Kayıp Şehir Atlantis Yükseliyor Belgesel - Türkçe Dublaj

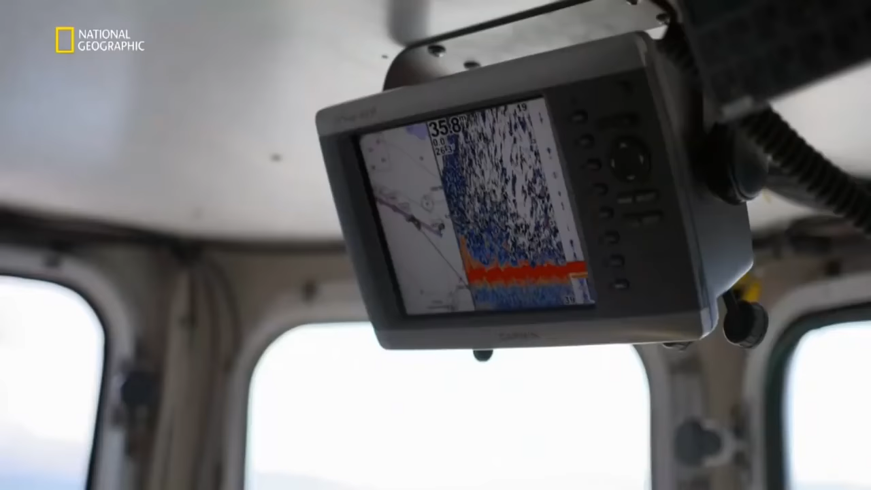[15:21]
Orada bir şey var gibi görünüyor Ve devasa bir şey